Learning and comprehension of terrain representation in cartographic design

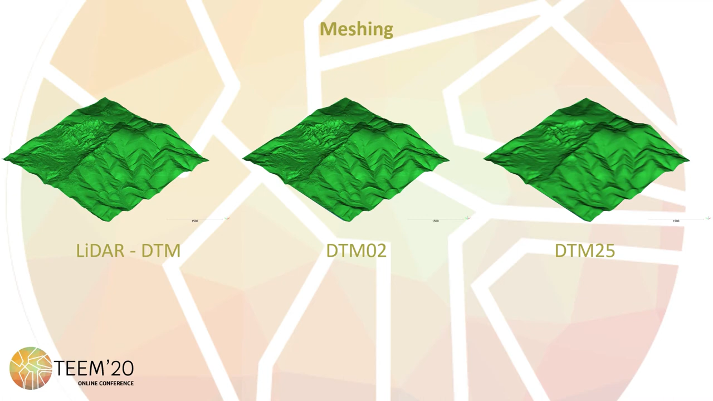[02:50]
Here, it illustrates the result of the machine of the 3D TMs that will be used to evaluate the goodness of the curved lines of the topographic base. By the calculation of the spatial difference among the
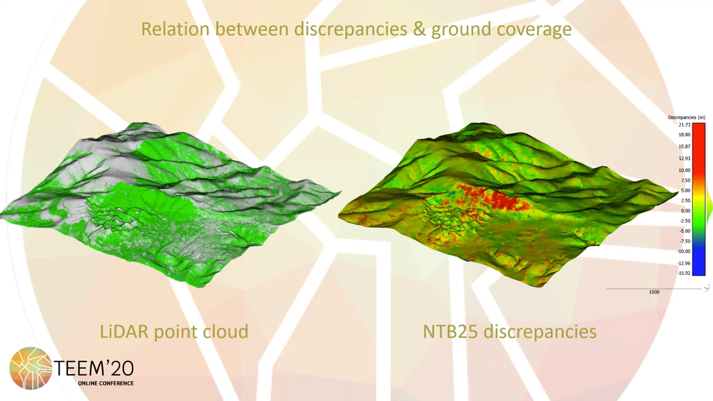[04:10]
In a global view, it can be shown that in this area, there is a relation between the problematic areas and the vegetated areas. To conclude the presentation, I will summarize the conclusion.